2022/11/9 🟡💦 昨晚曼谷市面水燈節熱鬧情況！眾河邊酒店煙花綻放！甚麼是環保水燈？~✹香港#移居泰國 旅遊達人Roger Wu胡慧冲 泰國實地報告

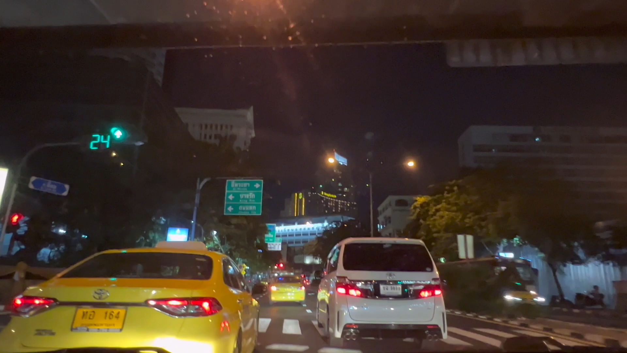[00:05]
水灯节嘅晚上，我同时间竞赛啊！架车一路行一路看见前边喺度放紧烟花，
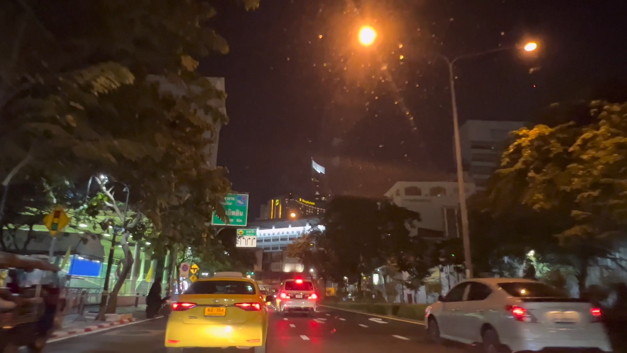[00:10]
但系行车缓慢不得止，仲塞车添。
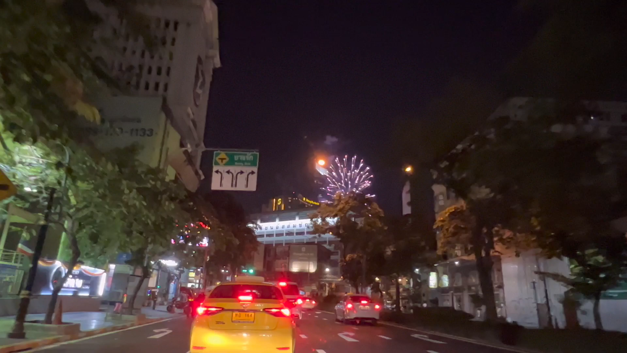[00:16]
行下停下，行下停下，哎呀咁慢！去到河边会唔会冇烟花睇噶？唉，随缘睇啦。